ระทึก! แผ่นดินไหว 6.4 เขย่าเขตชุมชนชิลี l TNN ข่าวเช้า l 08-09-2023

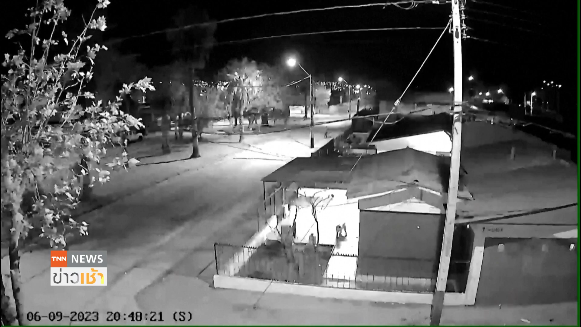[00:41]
่าชิลีได้ในวันพุธตามเวลาท้องถิ่นเบื้องต้นครับไม่มีรายงานผู้บาดเจ็บหรือว่าเสียชีวิตโดยภาพจากกล้องวงจรปิดหรือ CCTV ในเขตชุมชนทางตะวันตก